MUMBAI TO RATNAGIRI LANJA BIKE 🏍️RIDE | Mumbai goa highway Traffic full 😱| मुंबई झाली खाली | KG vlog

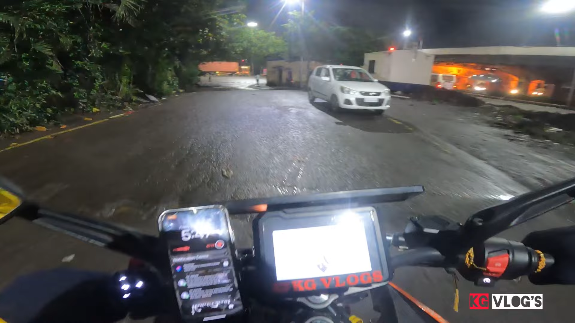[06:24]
तर नमस्कार मित्रांनो, पण बेलापूरला पोहोचलेलो आहे आणि इथून आपण लेफ्ट घेतलेला आहे. आणि जेवढा आमचा आता आमचं जे प्लॅनिंग होतं ते चुकलेलं आहे थोडंफार, कारण इथपासूनच ट्रॅफिक लागलं आहे मजबूत.
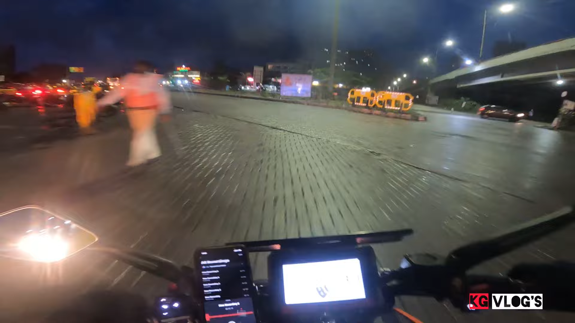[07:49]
यांचं एक अतूट असं नातं झालेलं आहे. हे बघा रायडर बघा किती आहे.
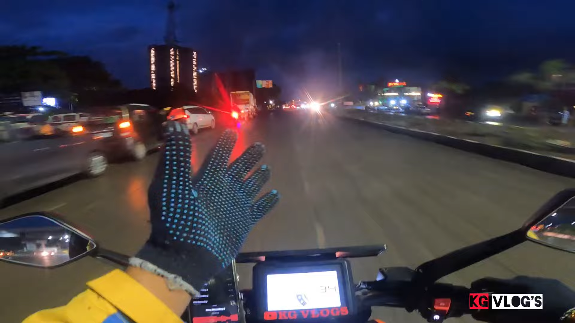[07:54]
तर वेलकम आमच्या गावच्या रोडवरती. आपला गावचा रोड सुरू झालेला आहे मित्रांनो.
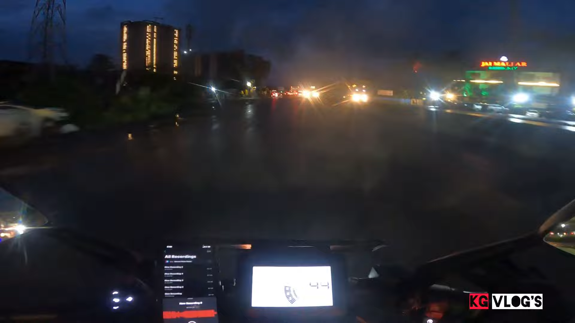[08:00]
तर इथून आता मजा येणार आहेत. आणि सकाळचे वाजले बरोबर 6 वाजलेत. 6 वाजता आपण गावच्या रोडला लागलेलो आहे आणि ट्रॅफिक तर मजबूत भेटणार आहे आपल्याला.
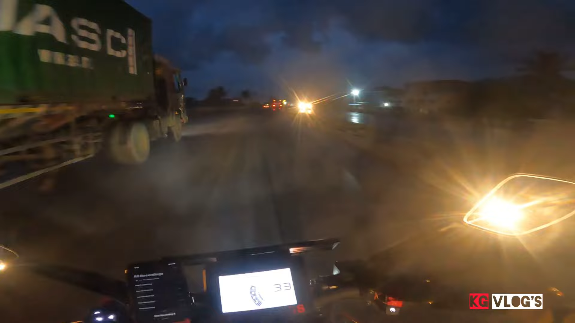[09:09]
गावाला नेटवर्क नसतं आणि अपलोडिंगचा प्रॉब्लेम खूप होतो. हे बघा, आय लव खड्डे. आता हे खड्डेने आपलं मस्त असं हे रिश्ता क्या कायला तर असं झालेलं आहे. हे बघा, दिवस थोडा थोडा उजाडायला लागलेला आहे.